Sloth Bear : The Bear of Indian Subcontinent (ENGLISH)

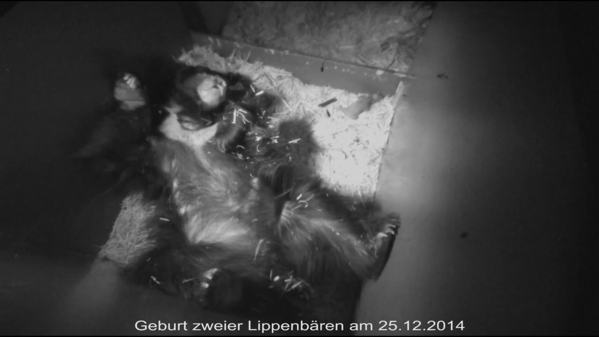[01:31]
Adult sloth bear mates usually during the months of May to July and give birth to 2 or sometimes 3 cubs in a safe and dark den after the gestation period of 7 to 8 months.
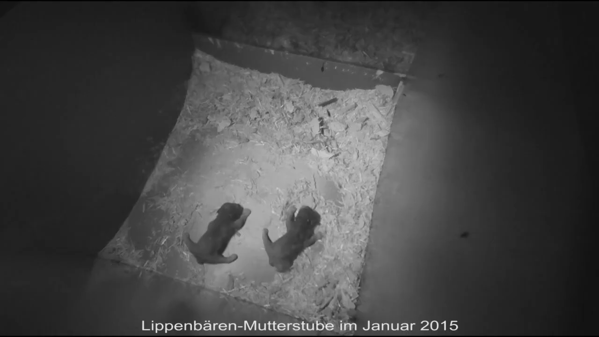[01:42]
The female remains in the den up to 1 or 1.5 months.